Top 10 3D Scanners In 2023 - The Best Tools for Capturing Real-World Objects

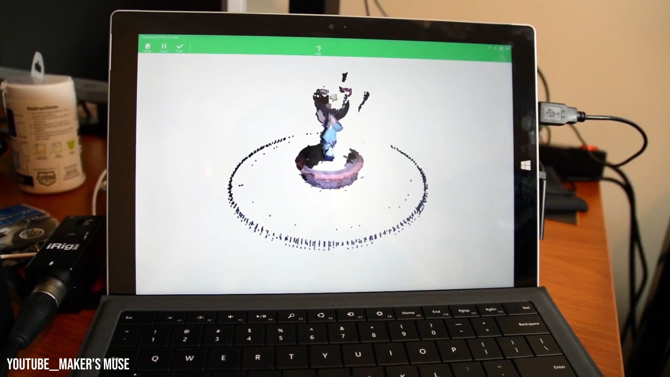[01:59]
While larger models may pose a weight limit, the MF Studio software generates detailed watertight meshes and colored surfaces, compatible with Blender, Max, Autodesk Maya, and 3D printing.
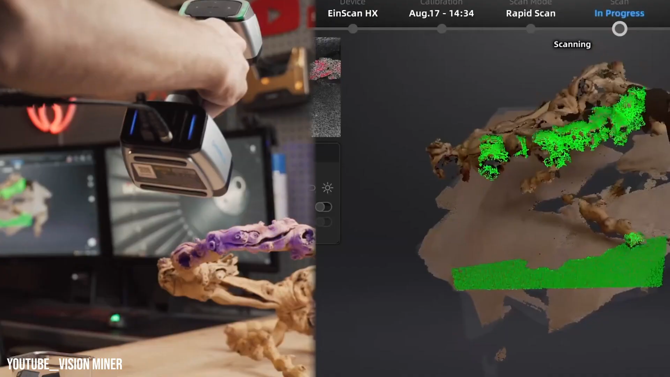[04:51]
offering compatibility with various object sizes. It features a color camera for capturing textures and tracking.
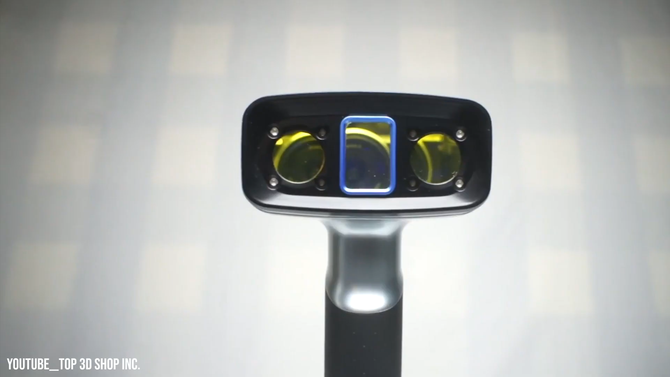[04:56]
The LED light scanning enables fast 3D printing, while laser scanning excels on reflective and dark surfaces.
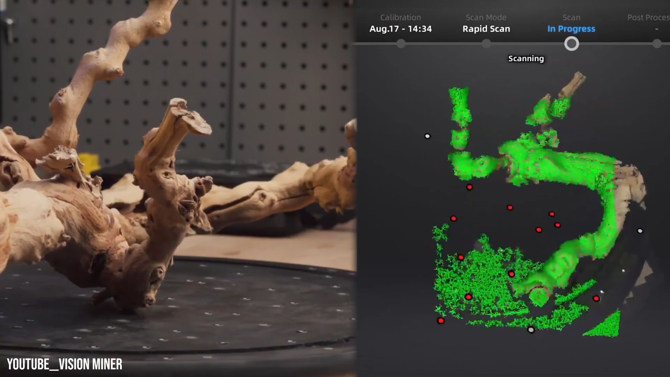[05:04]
With a processing speed of up to 1,200,000
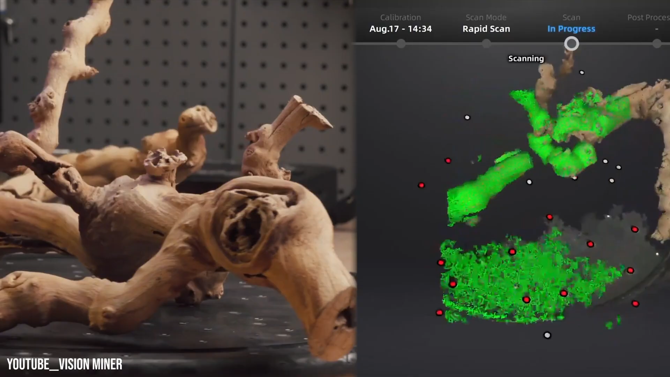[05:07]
points per second in rapid scan mode and multiple blue laser lines,